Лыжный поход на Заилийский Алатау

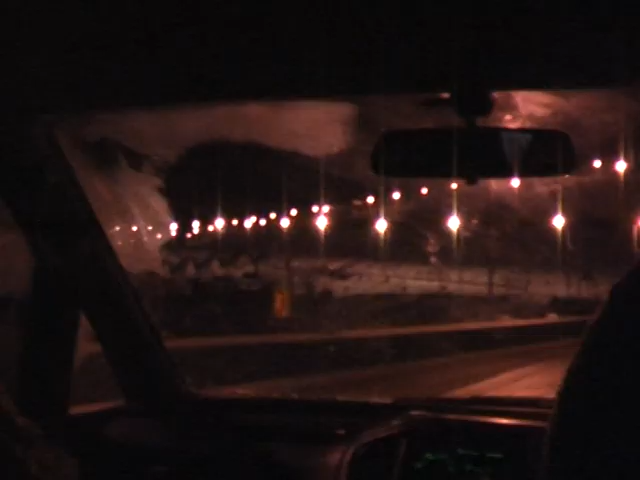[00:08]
Сразу грузимся на автомобиль и через знаменитый спорткомплекс Медео прибываем в альплагерь Туюксу.